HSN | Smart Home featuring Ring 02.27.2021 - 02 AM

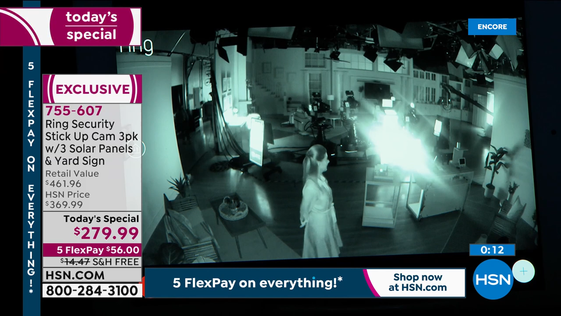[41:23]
well i'm making a little mischief around the studio i don't know can you see me is there there's infrared night vision on these cameras so i'm actually walking around the dark studio and and it captures my likeness very very well you can see what i'm wearing you can see the color of my hair you can look into my eyes and find out what i'm up to so that's the power of these ring cameras i would hate